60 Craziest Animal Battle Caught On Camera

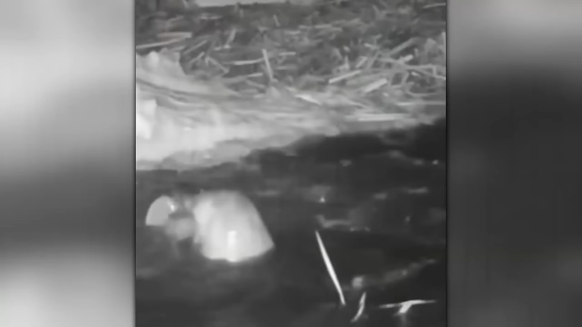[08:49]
On this night's surveillance camera recording, you can see why there will be no fish at all or very few in the pond where the otters have settled. These predators destroy not only small fish, but also quite large fish, as in this case, in short, everything they managed to catch in the water will be immediately eaten.
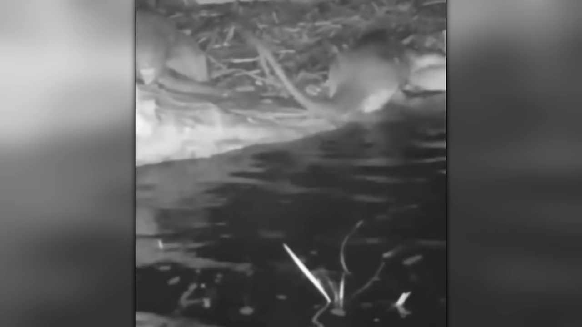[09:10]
This mother duck came to the attention of hungry cows, who were very interested in its ducklings.